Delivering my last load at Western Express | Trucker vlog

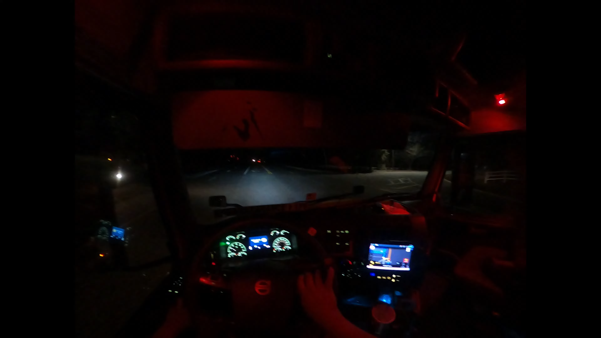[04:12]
So here we're arriving at the shipper. Gonna pick up the last load. I didn't record that first load. I had the camera mounted outside, but now. Yeah, sorry about those black bars on the sides. It didn't record on full screen. It's not the regular resolution it should be at, but at least it recorded.
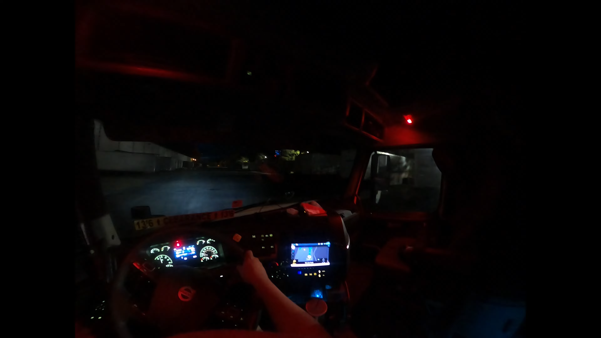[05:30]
Back in for a dog for the last time.
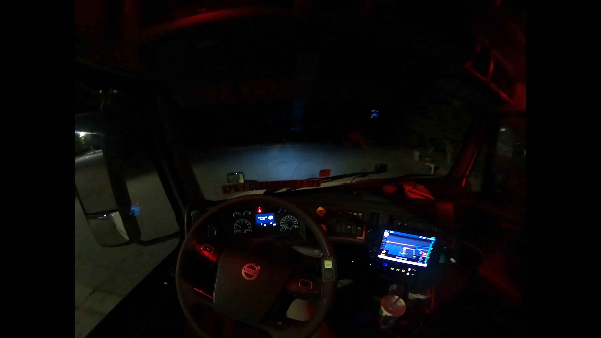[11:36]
Safety first, always wear a seatbelt. Now let's get a rolling. Let's go take our 10-hour break, so sleep. And now we're driving straight by the truck, man. I kinda miss driving this. Is pretty quiet.